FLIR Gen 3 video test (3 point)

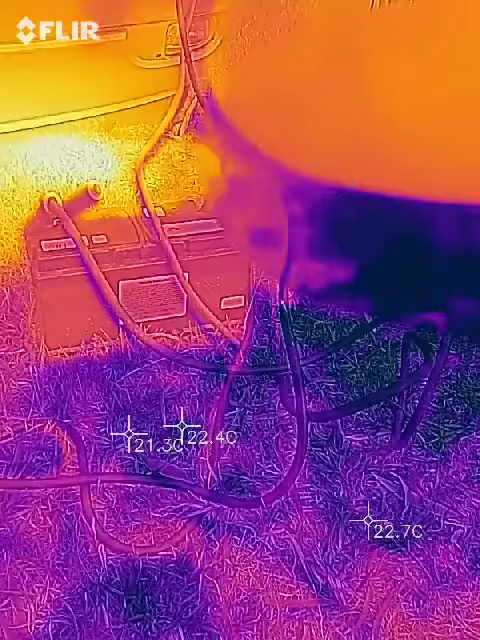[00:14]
I got my thermal camera here.
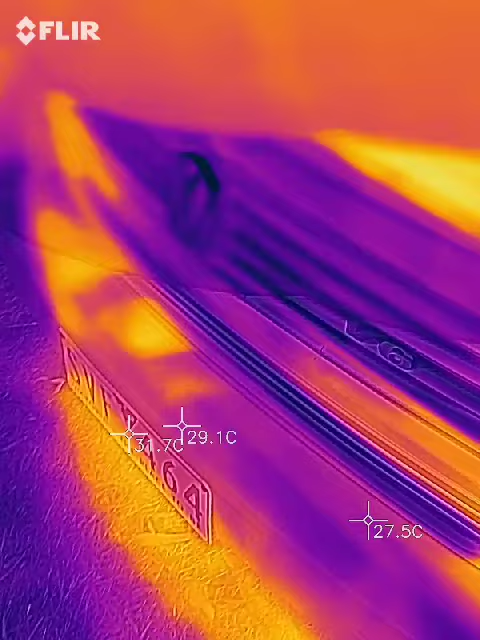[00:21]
You can see temperatures and all kinds of things.
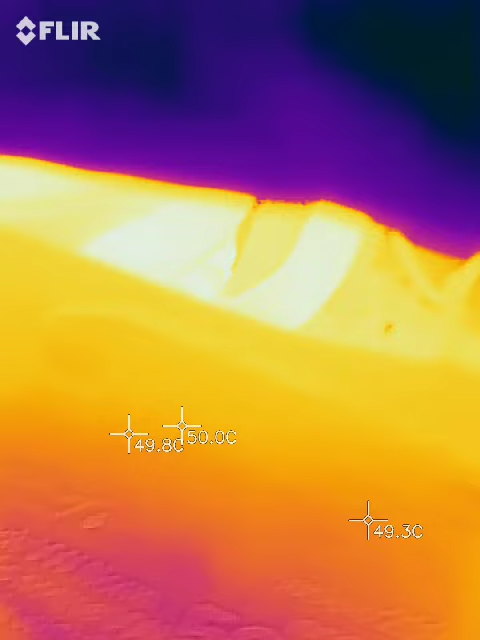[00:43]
Oh, hey, I tell you what, you know this is going to come in so handy for repairing shit. Batteries, cables.
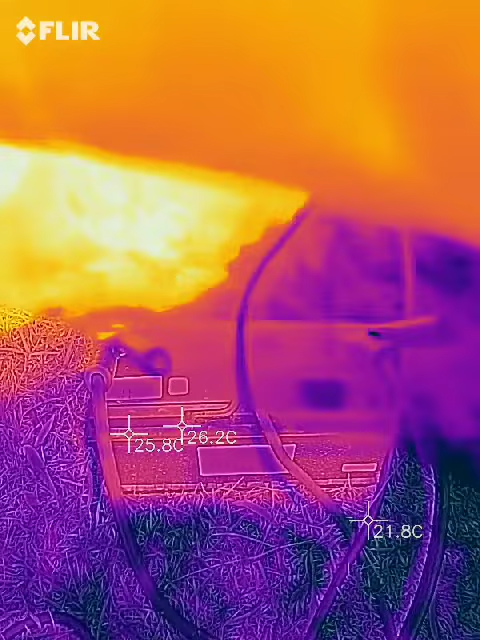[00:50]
Well, the deal is that it will allow you to find faults inside of broken insulation and wires.
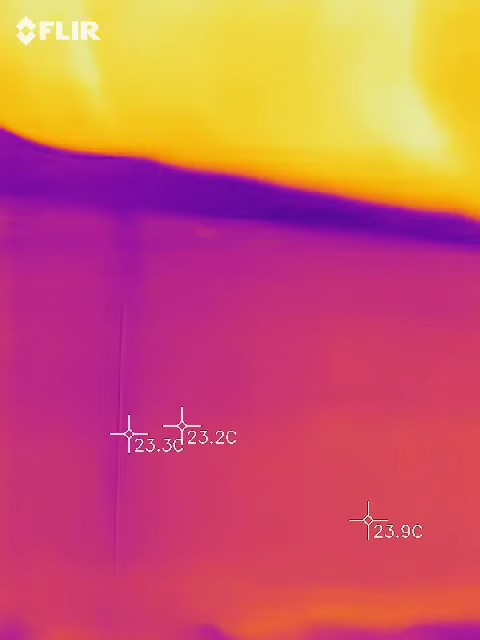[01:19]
So your temperature is coming out of the air conditioner. Ooh, right there on the back.
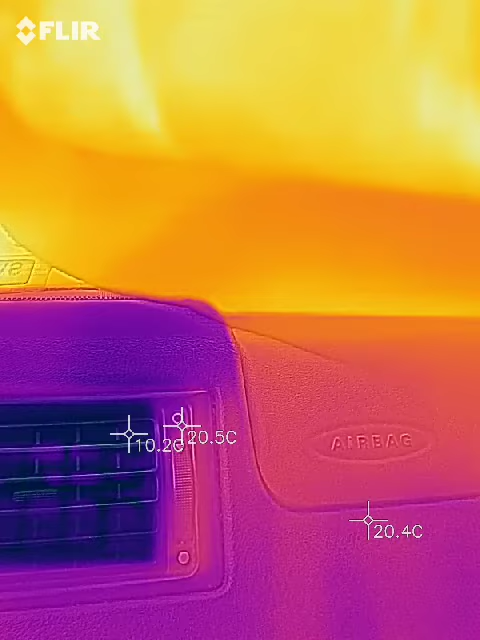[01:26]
And we'll see these. This is the central part here.